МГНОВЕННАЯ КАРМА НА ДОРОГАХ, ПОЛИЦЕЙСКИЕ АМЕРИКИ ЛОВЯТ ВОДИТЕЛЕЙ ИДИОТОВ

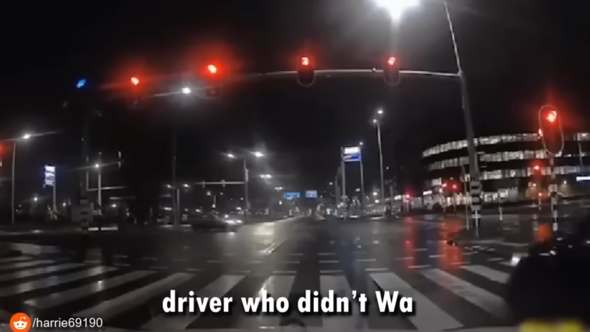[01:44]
вероятно, заставил бы этого водителя, который не дождался зеленого света, передумать.
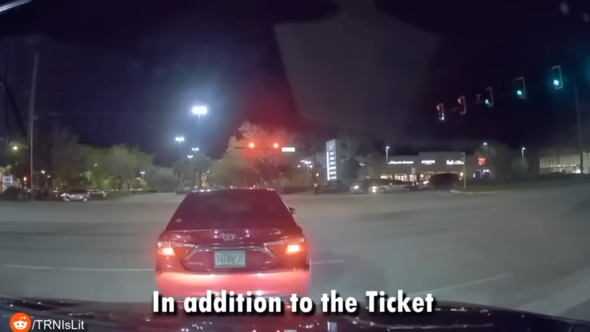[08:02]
В дополнение к штрафу, который этот придурок получил за то, что чуть не стал причиной нескольких аварий, им нужно вернуться к голове водителя.